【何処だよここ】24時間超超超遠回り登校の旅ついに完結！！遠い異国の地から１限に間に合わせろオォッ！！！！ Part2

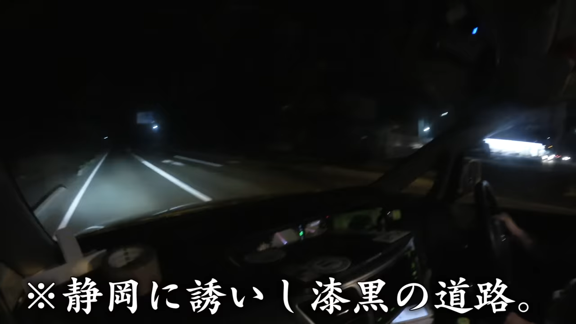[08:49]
漆黒やでこれえの海っぽくていいや今度の舞台は海海